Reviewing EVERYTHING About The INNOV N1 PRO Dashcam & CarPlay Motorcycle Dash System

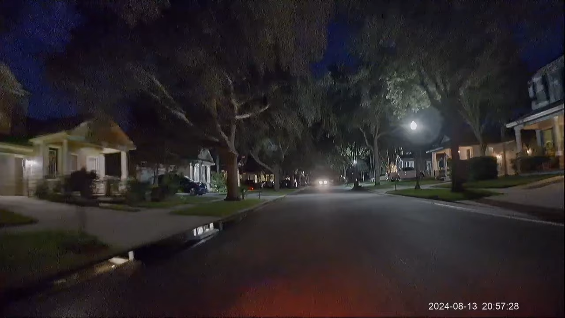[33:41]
phone now that may be a deal breaker for some people you know this is primarily a dash cam system and dash cams have one purpose and one purpose only and that's to capture stuff if shit happens now if you're in a crash or something or you witness something
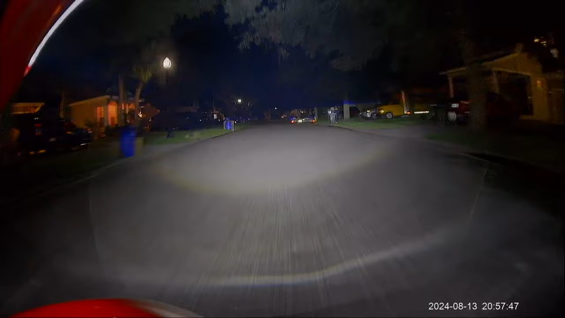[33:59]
you want to send somebody the file or show a cop send something to your insurance agent etc etc if you don't happen to have a computer you're screwed because that card is just sitting there in the unit and you can't access it but here at night we're looking for camera detail we're looking for how the lights and shadows and pixelation looks and all that kind of good stuff and i see i still have to fine tune my
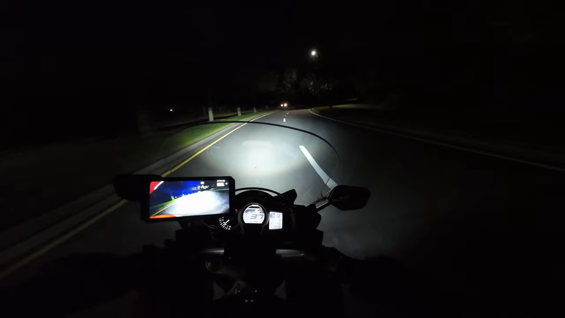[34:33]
headlights i haven't finished that yet looking at the unit itself it's pretty bright it's a little too bright for nighttime use now there is no automatic brightness control on this and while it was sufficient for a daytime use definitely could have been brighter but it was sufficient it is slightly too bright for nighttime use so you will be using the manual brightness control which again is buried in the car play menu for some reason not in the main settings
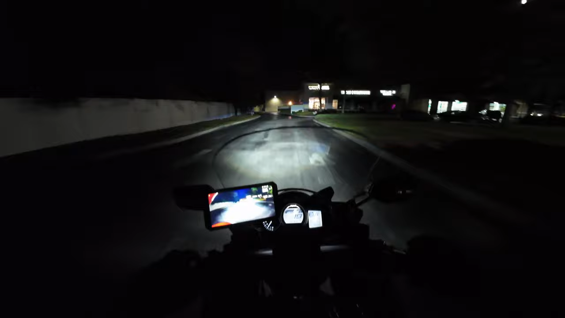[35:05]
to adjust day versus night so that's a another minor drawback again not a huge deal breaker but definitely
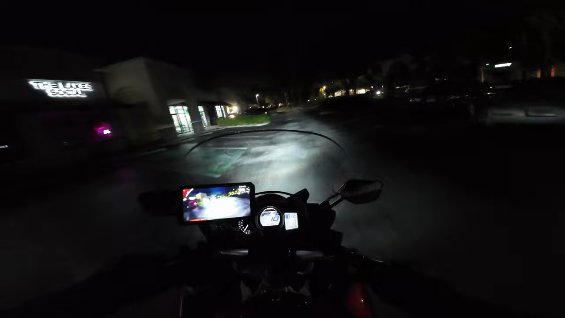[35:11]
behind some of the other guys so here we've got nice bright lights brightly lit parking lot is there a car coming i thought there was